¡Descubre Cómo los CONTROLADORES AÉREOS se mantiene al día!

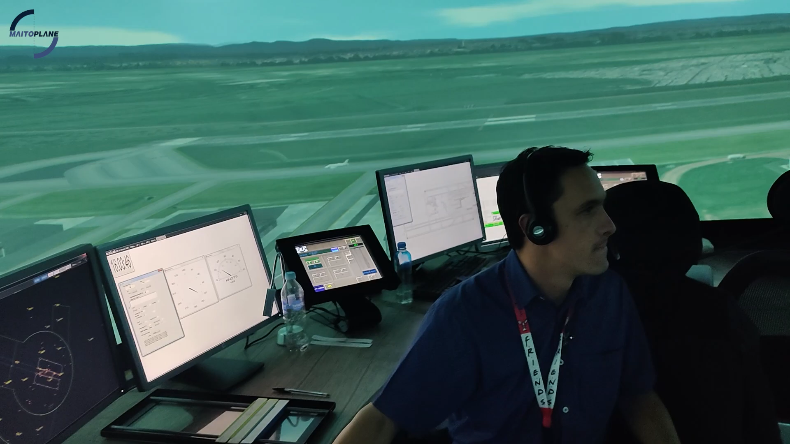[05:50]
contingencias y o emergencias eventualmente podrán presentarse, y un debriefing que es una retroalimentación al controlador o controladora que está en el puesto de trabajo.
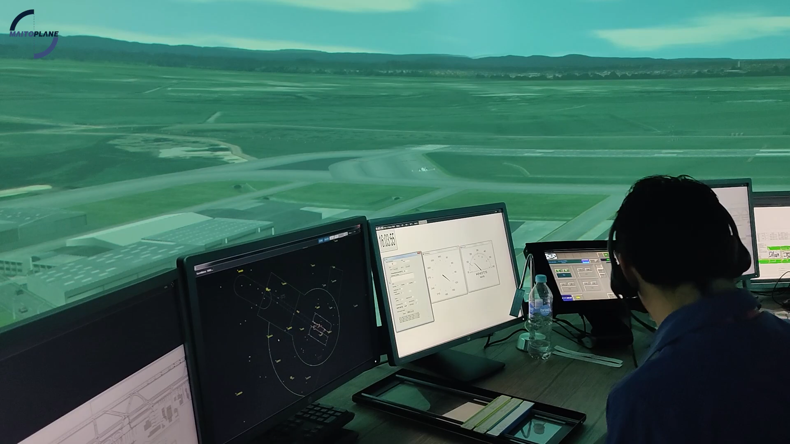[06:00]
En este caso, yo soy el que estoy controlando, el que estoy dando instrucciones, el que estoy vigilando con toda la información que recibo de mis pantallas, con las fichas de progreso de vuelo, que son las fichas,
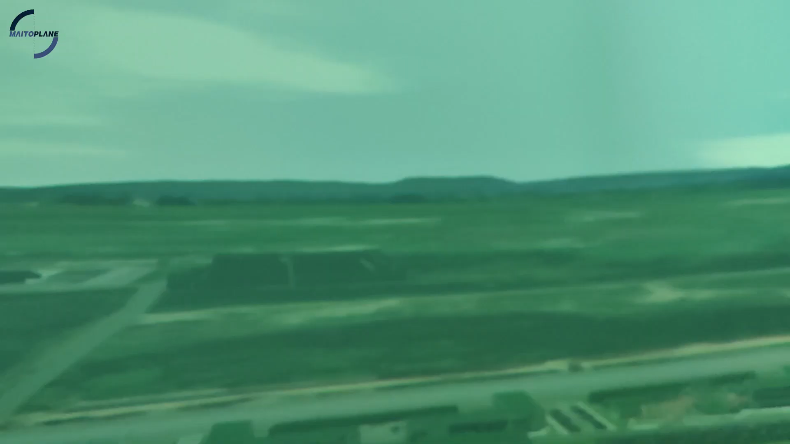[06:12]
los papelitos blancos que observan ahí enfrente mío,
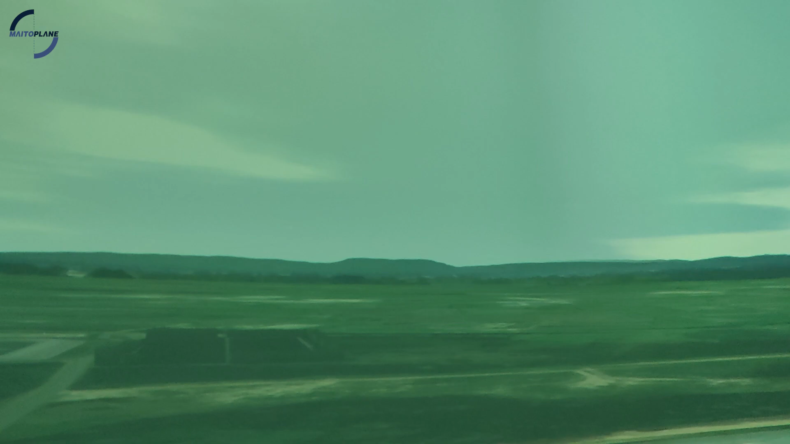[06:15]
conociendo la meteorología, conociendo la navegación, conociendo las características de vuelo, las características de mi aeropuerto y a través de la frasiología.
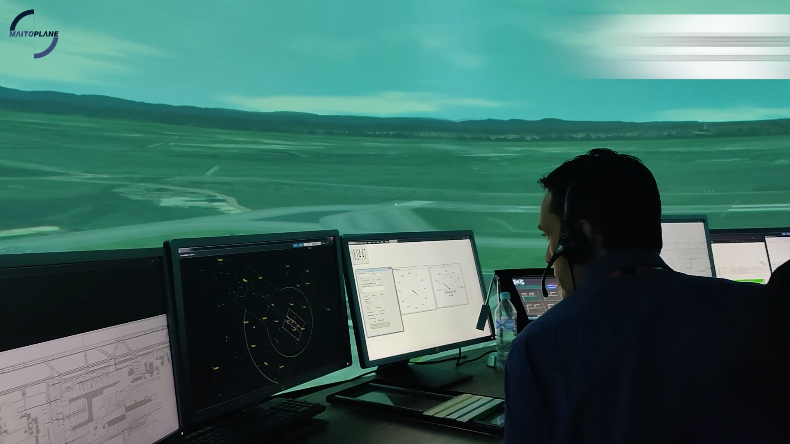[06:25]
360 grados, siempre la vigilancia visual en todas las torres de control.
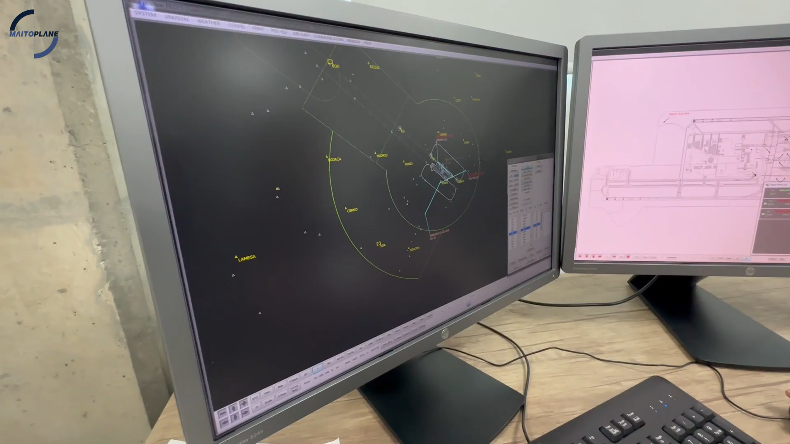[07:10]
les dan los comandos a los aviones que vimos en las imágenes y también en la frasología, o sea, hacen las veces de pilotos para que nosotros podamos simular.